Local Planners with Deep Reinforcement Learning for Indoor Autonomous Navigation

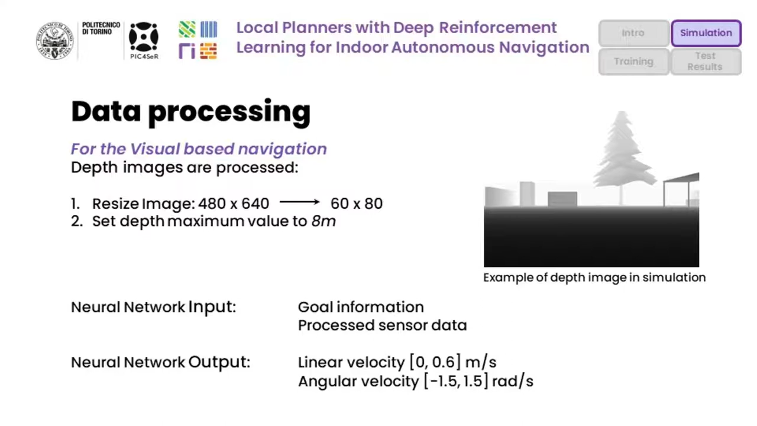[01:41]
Now, let's briefly describe the training phase. In the image, we can see the virtual scenario used to train the agent.